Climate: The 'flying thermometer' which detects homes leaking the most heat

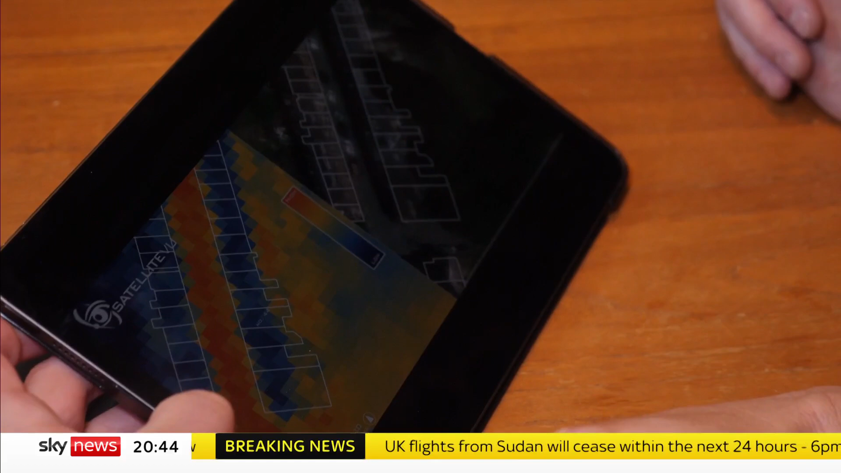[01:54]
The images show he's wasting energy and money. Insulation just hasn't been a priority.